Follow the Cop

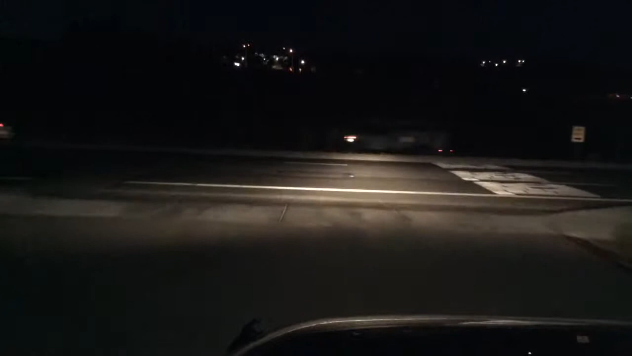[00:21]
this guy look at this guy dude you're going too fast you're gonna get pulled over we're gonna get you uh-huh 5-0 is up there waiting watch this all right so